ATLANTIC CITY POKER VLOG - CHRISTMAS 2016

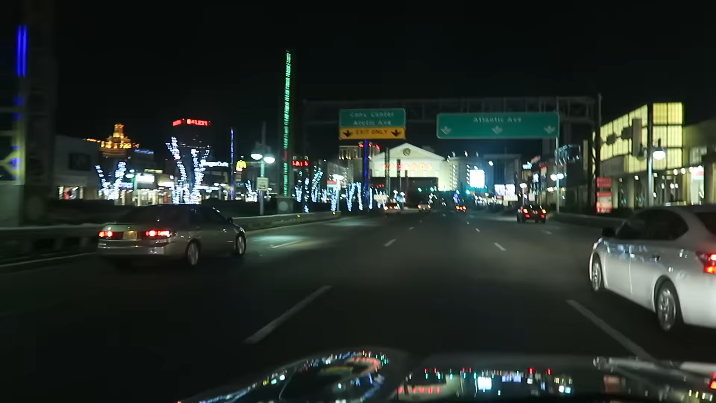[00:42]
Caesars is straight ahead. We are not going that way, however.
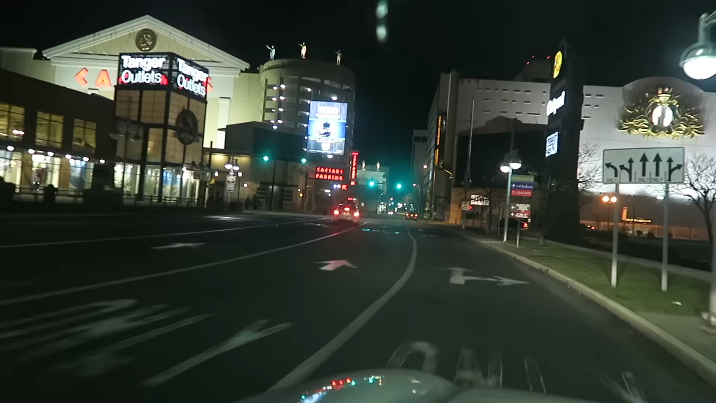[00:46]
It's where I used to go all the time. That parking lot right there, Caesars parking.